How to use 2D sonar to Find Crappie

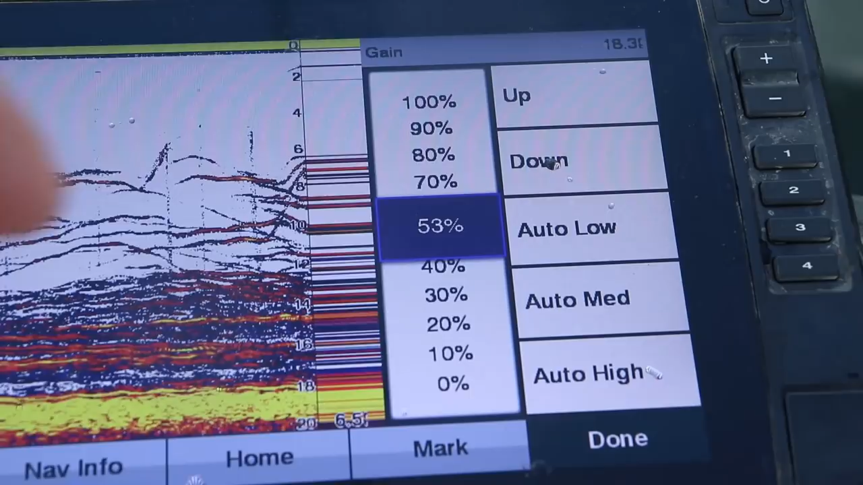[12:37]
See these fish run up at it? There's one. I didn't get the jig on the screen, but those fish kind of just ran right up at it.
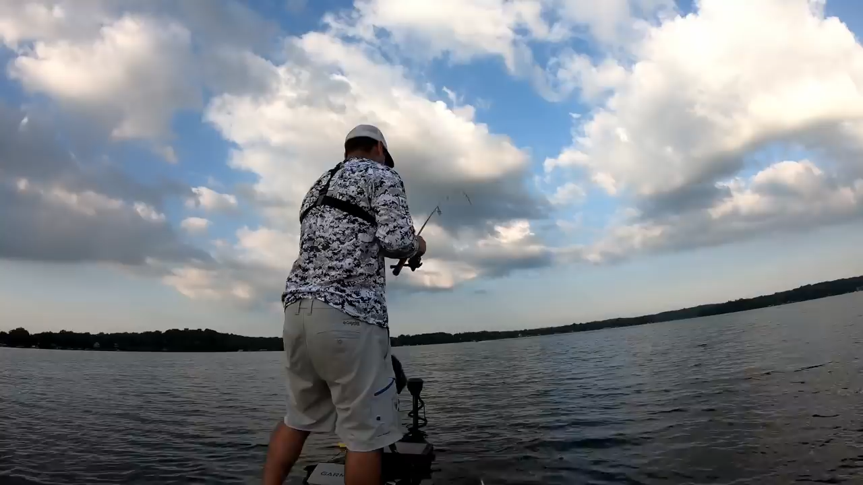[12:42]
Not a big guy, just a little fish. Come on, flop off the boat, there you go. There is a ton of them down there. Let's try that again. Drop it right below the trolling motor here. See as these fish are racing up the water column there?
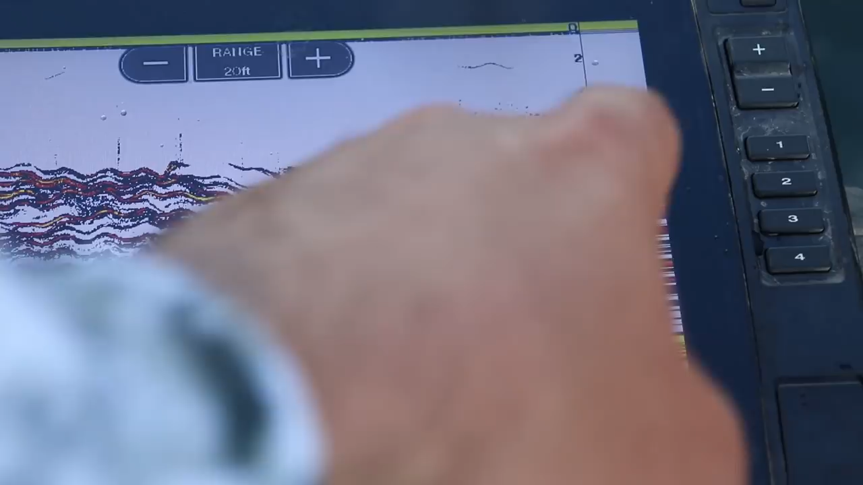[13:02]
My jig's right there, somewhere in the, there's just so many fish down there, it's hard to see the jig. There's one.
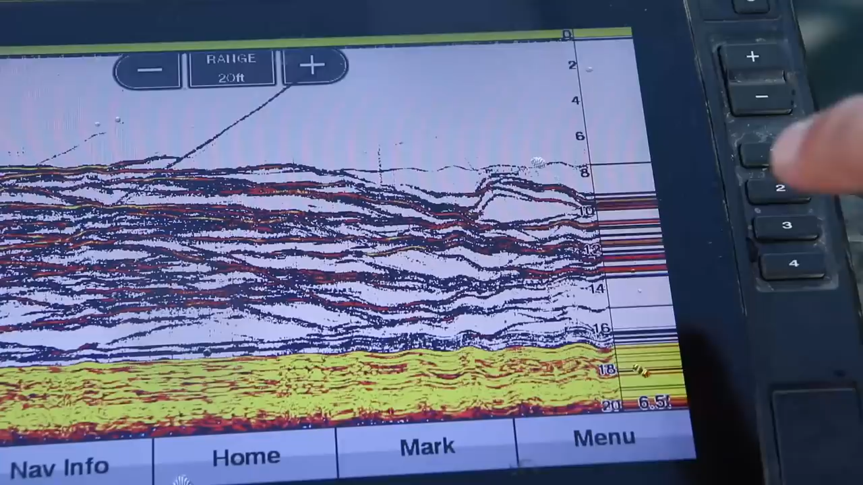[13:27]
My jig dropping down. It's right there, that line.
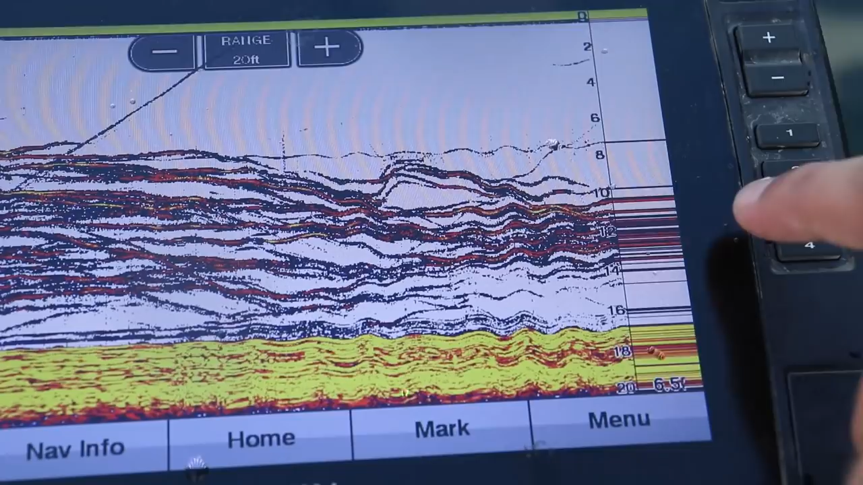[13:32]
Oh, there's a fish just shot up at it. There's one. Holy lecko.
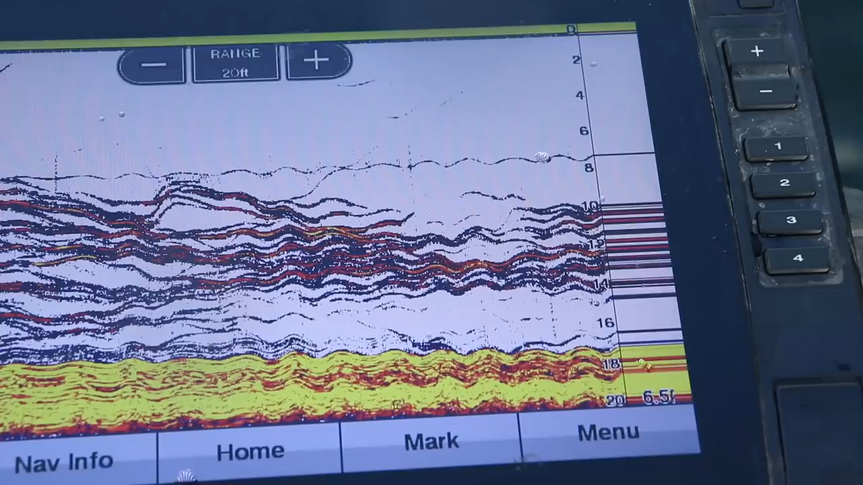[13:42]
Those fish rising up like that, those fish are just running up at my jig. That's all they're doing.
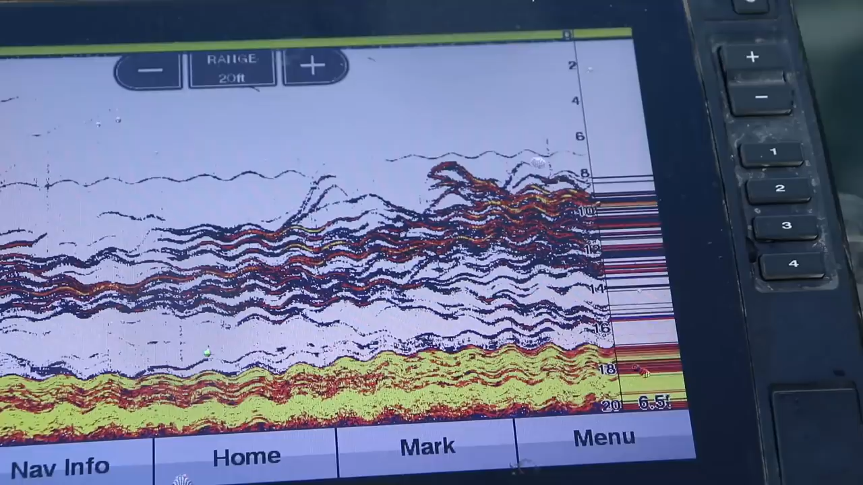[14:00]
There's it. Oh, there he was. There he is. See that line going straight up? It's hard to see, but that's that fish run.
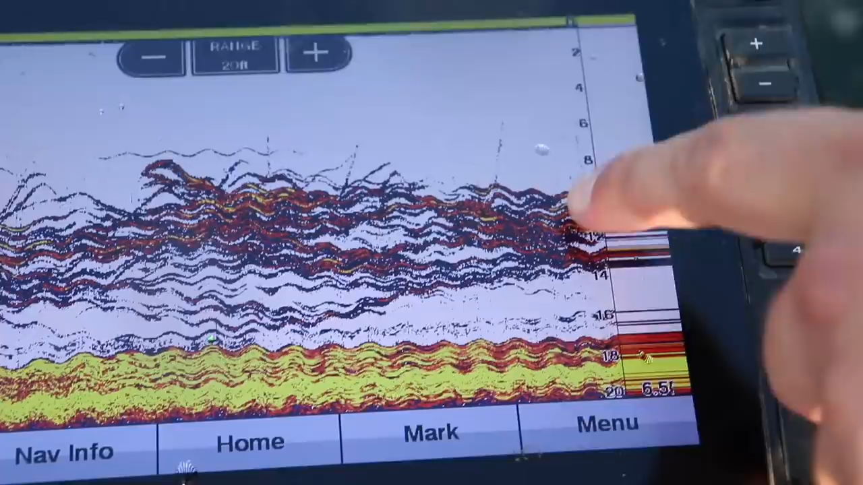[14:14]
As I set the hook, he's not that big of a fish. That's why the line wasn't that big.
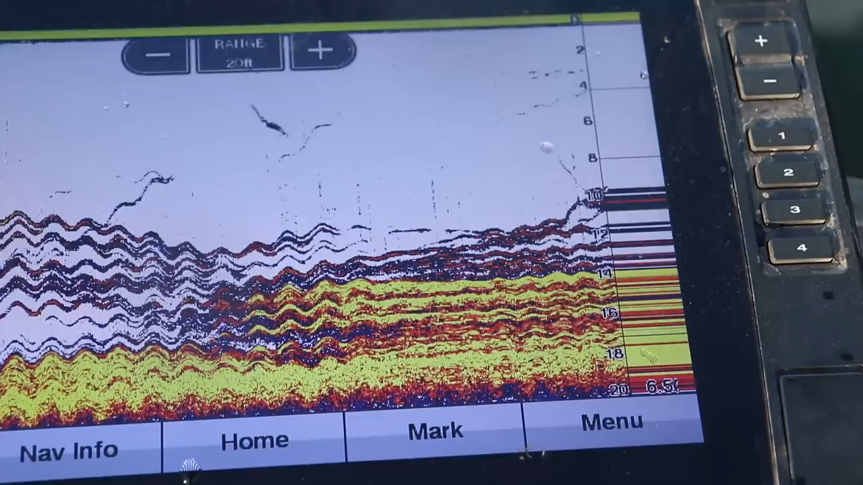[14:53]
See, this one has a yellow scale. I probably should change that palette so it's the same.
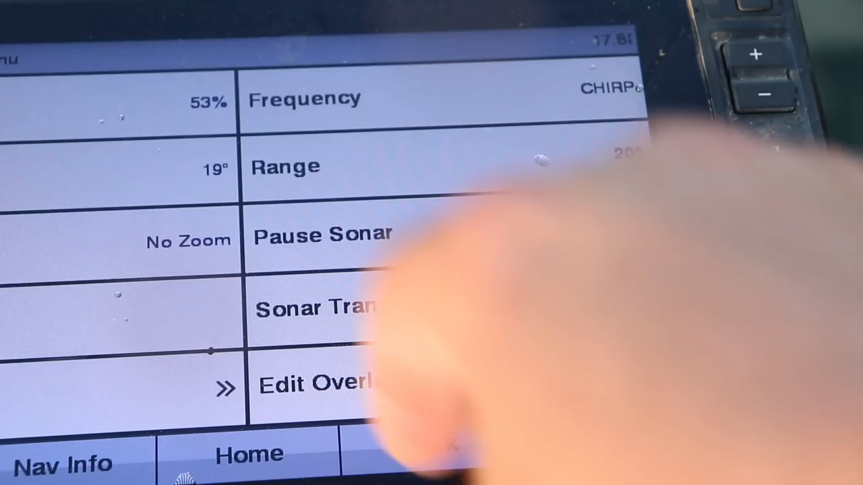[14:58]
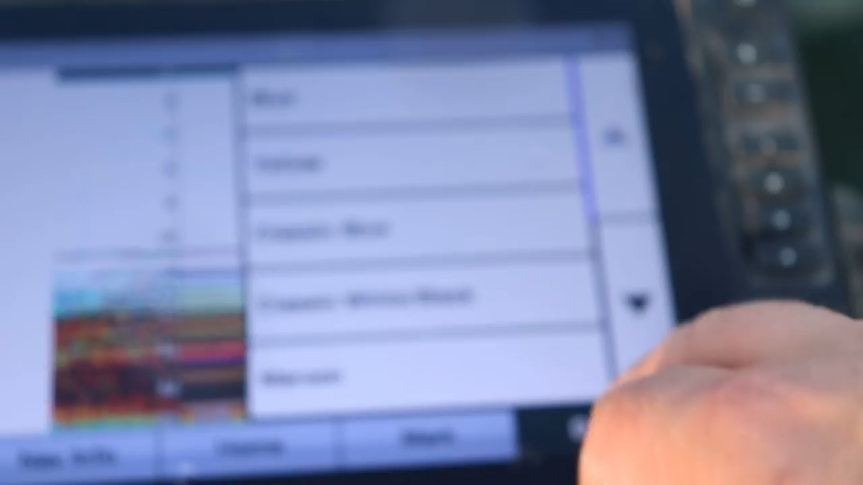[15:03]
turn it to maroon so everything's the same. There you go. So that dark red, that was probably confusing some of you of why that yellow screen was there,
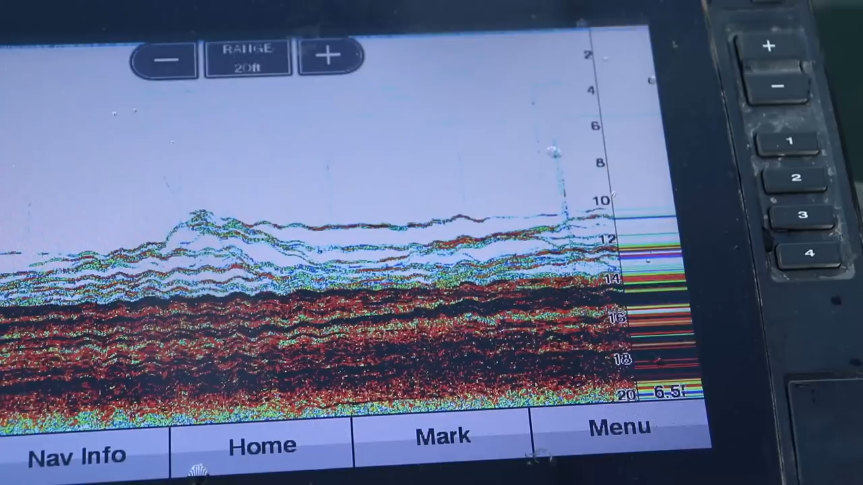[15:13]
but that dark red is that hard image or that hard return. Your brush pile and these blues and these greens, those are those crappie.